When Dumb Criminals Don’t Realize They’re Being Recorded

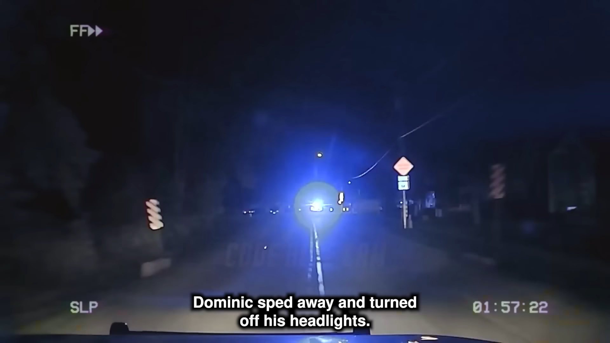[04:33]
But as soon as he activated his lights, Dominic sped away and turned off his headlights.
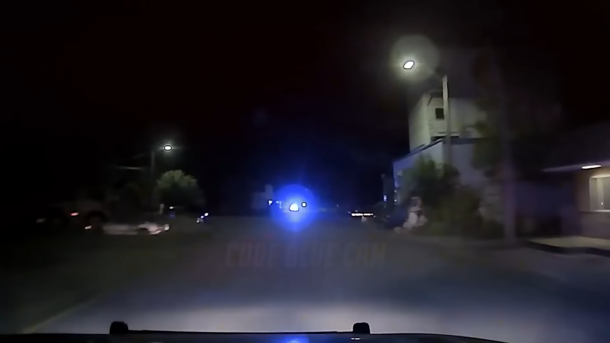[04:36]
Going back towards the village on Warren Street.
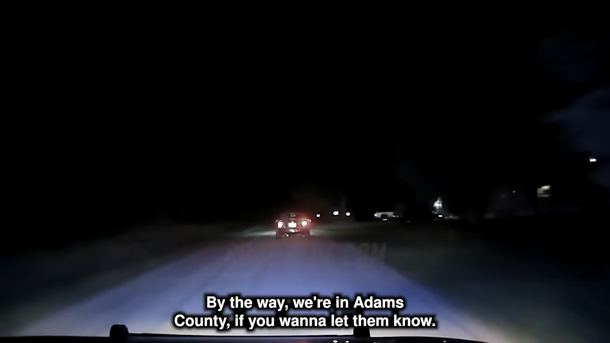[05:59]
By the way, we're in Adams County if you want to let them know. 212 Marquette, going through the stop sign of E, County E and first.
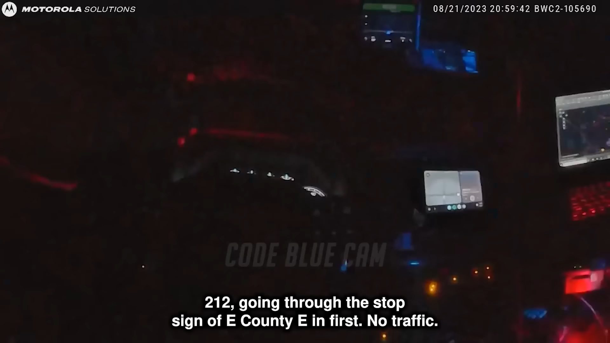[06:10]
No traffic. Continuing westbound into Adams County.
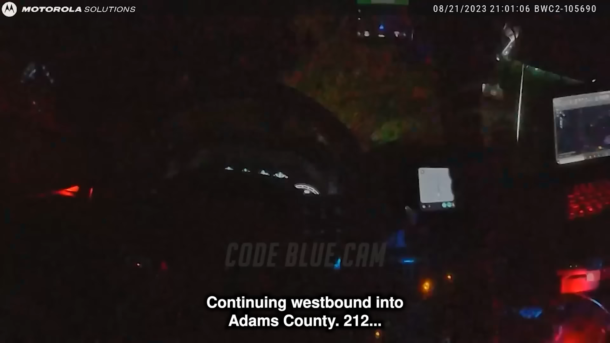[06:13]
212 Marquette, we are west on first towards Ember.
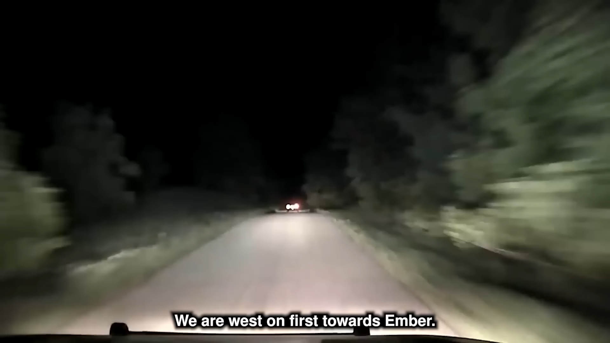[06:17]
I'm going to get up to this next cross street and then probably terminate.
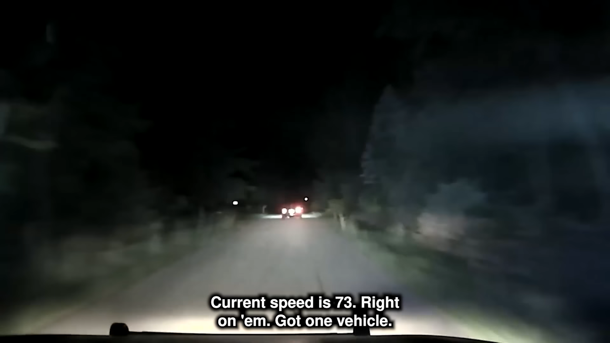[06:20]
Current speed is 73, right on them. We got one vehicle. We are northbound on Ember. One vehicle. We got another one oncoming. His lights are back out again.
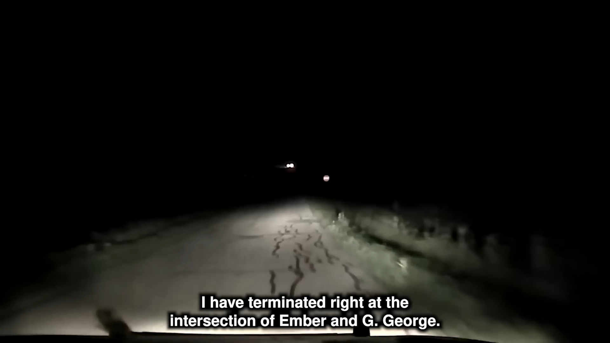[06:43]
I have terminated right at the intersection of Ember and G.